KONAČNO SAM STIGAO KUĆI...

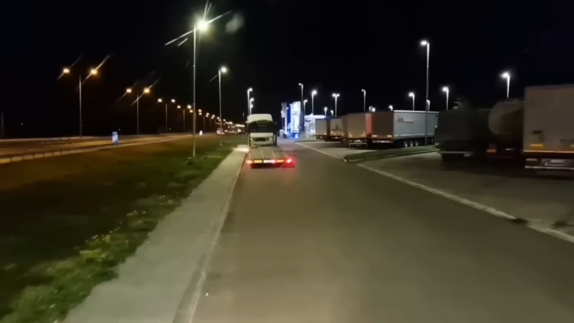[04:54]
Vidite, on vozi auto, vozić. ja čurkne malo pozadnji, ja spada slomio branik.